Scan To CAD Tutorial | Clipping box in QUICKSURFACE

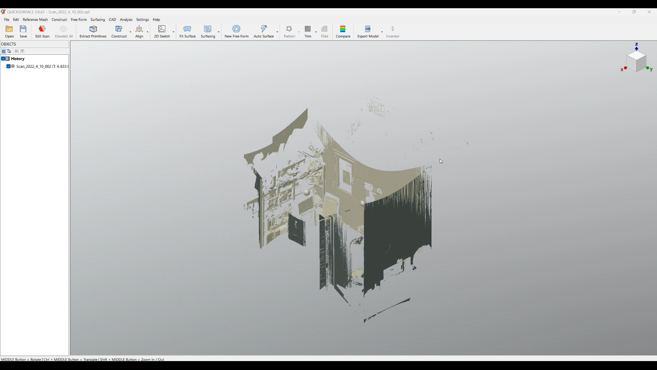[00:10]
areas but in some cases like the one on the screen you may bring objects which comes from long-range scan data and normally they're buildings or rooms like the one I load on the screen and due to the technology
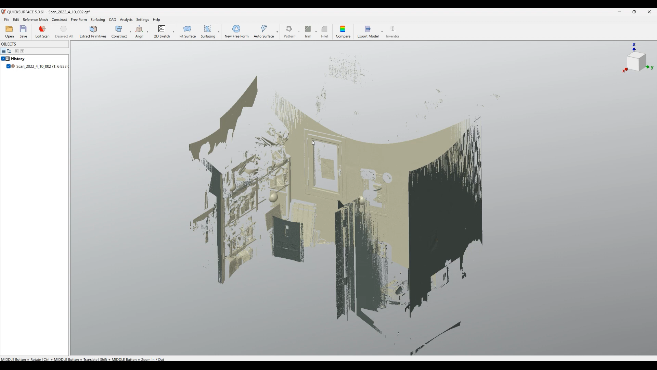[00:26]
sometimes get the sparse points floating around the space and we
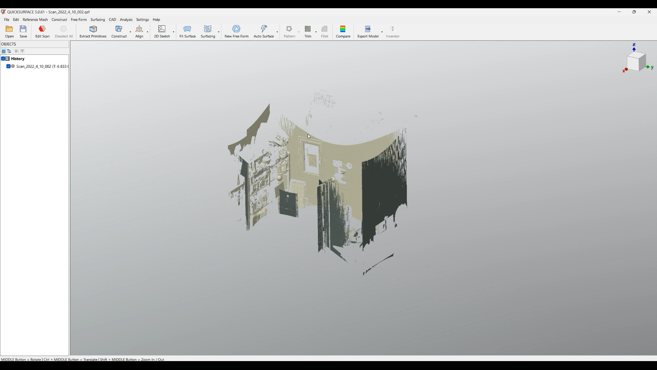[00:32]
are going to show you another tool that you can use effectively in your editing scan data what we need to do is just press the button on the toolbar edit scan
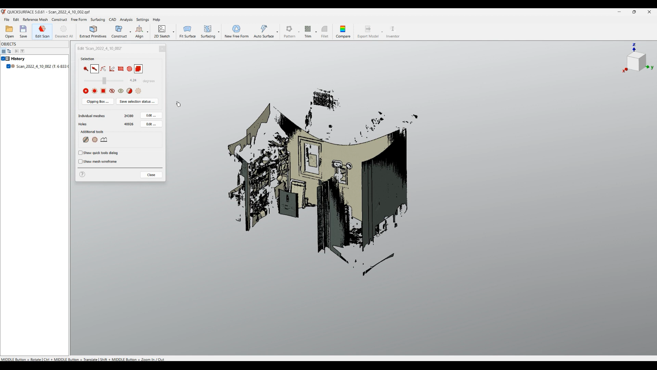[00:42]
and together with the selection tools which you already learned in the previous tutorial there is another option which is called clipping box the clipping box creates one big box around the visible areas of the scan data and you can see on the screen there are eight six
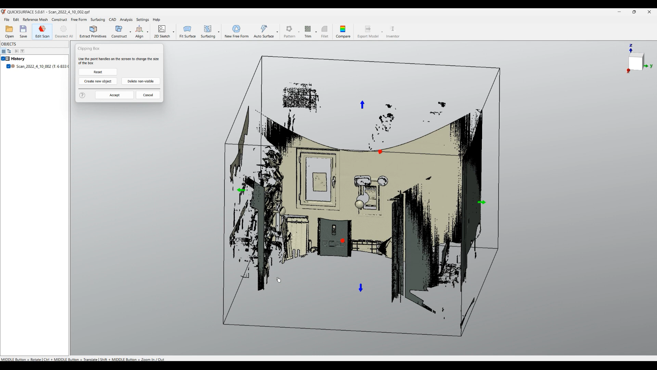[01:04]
handles that you can use for manipulating the bounding box how you can do just hover over the arrow and then you just start dragging and this actually will
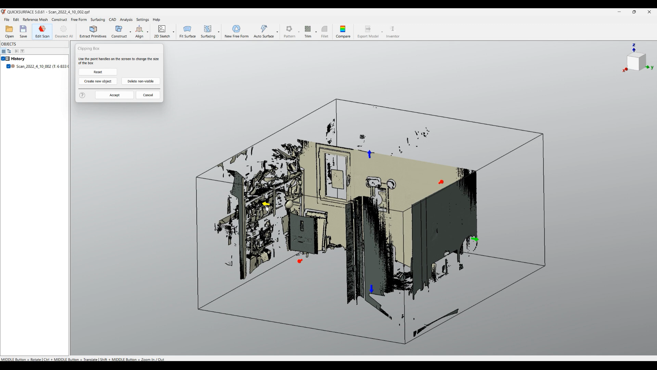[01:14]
make the visual not to draw these
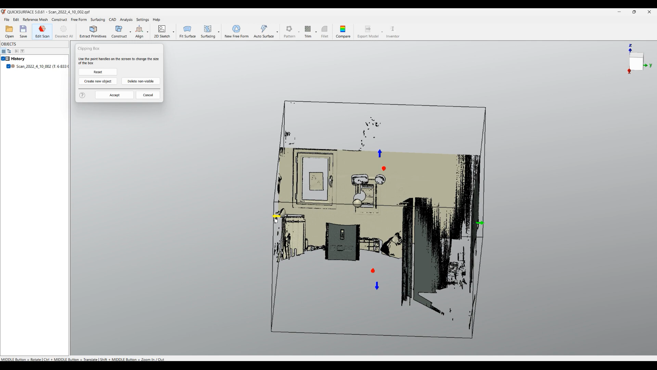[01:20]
points at this moment all we do is just be defining these clipping
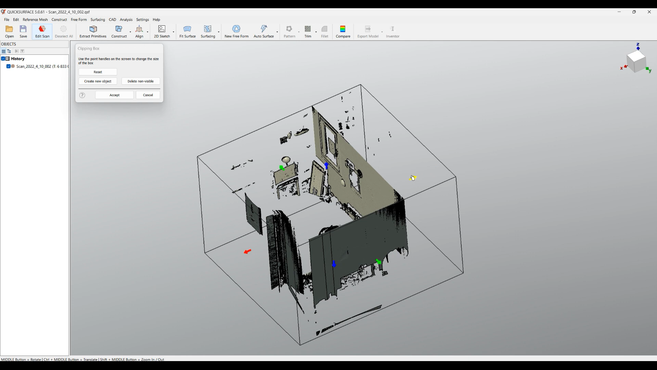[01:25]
planes that openGL will not draw the points so you can see nicely and
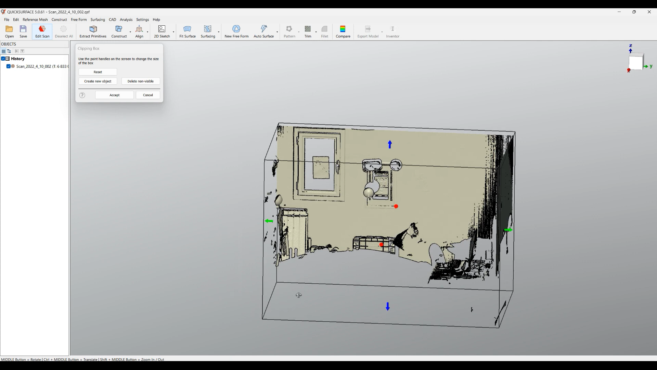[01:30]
you can select the area of your interest so once you're happy with this
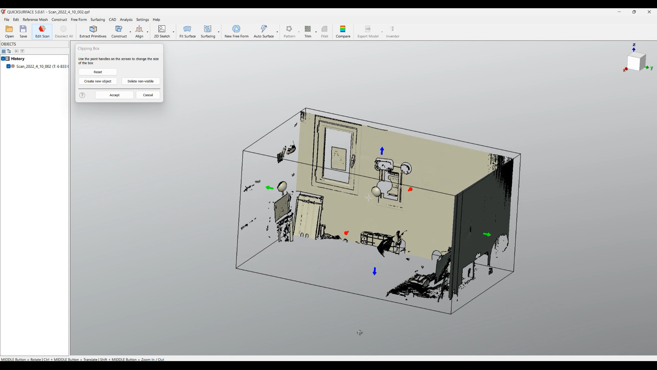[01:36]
there are a few things that you can do the first one is you can just press accept button
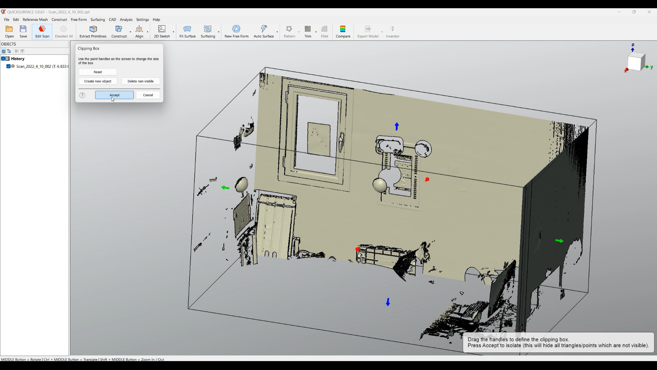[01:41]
and the software automatically will hide everything that is outside of the box I'm saying this again it will not delete them but just temporarily hide them this works like what we call so far isolate which means that what you see on the screen stays visible and then you
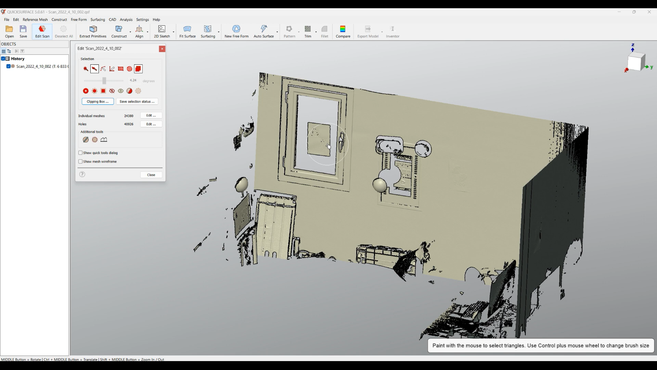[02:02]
can do some work what I can do here for example just show all hidden triangles
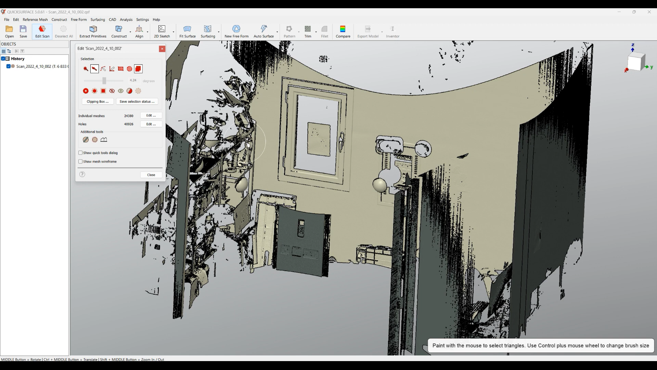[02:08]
here and see turns back to what we did before another option that you can do with
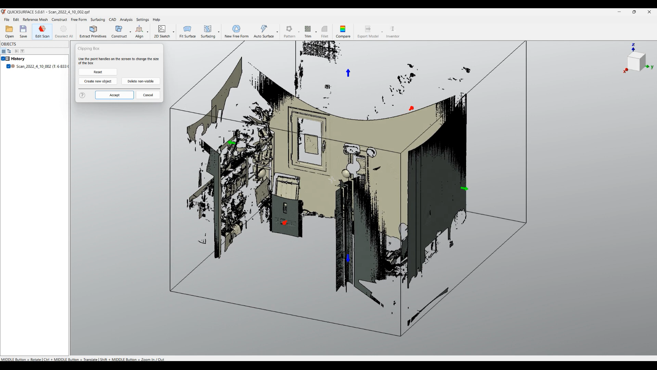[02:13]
the clipping boxes when you just clip your areas something like this one on the
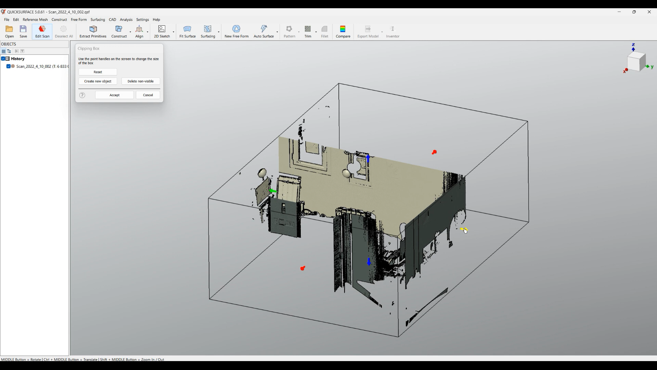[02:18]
screen what you can do now is actually ask
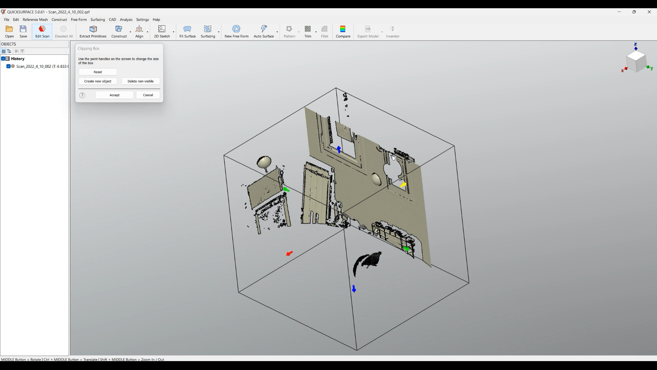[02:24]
the software to delete the non visible this is if you have a huge data set this is a good way to filter out your points for example if I just
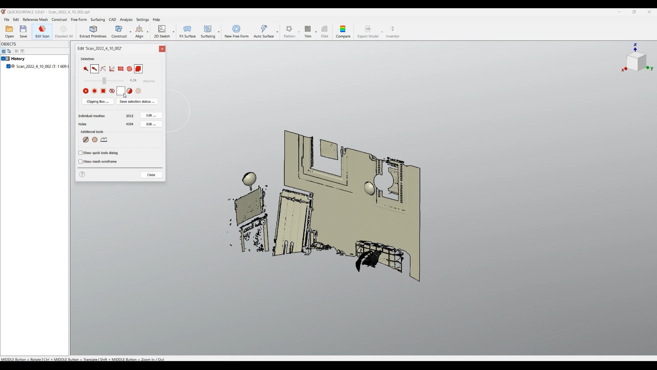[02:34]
press show nothing happens but if I press undo this will just bring back the
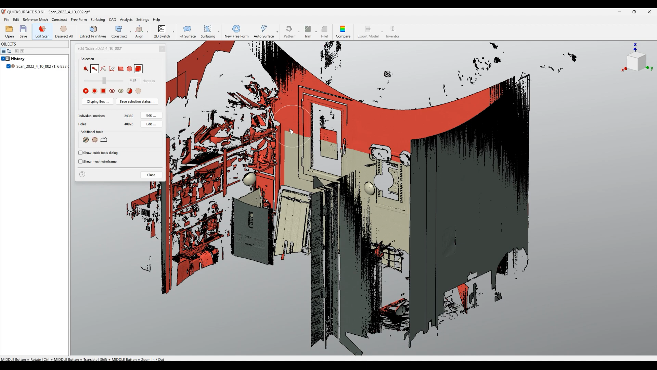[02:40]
point that have been deleted I will just unselect everything for now and
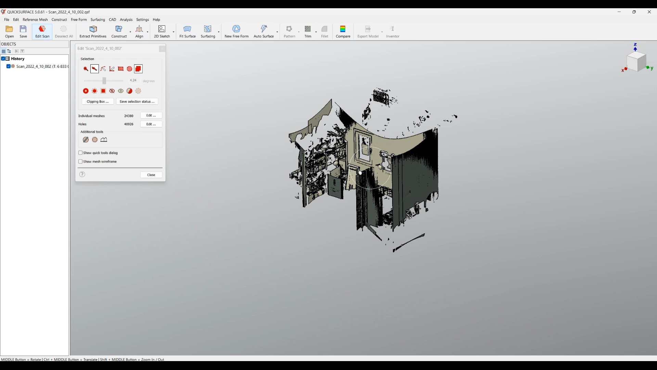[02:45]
there is a third option here that sometimes I personally also like to make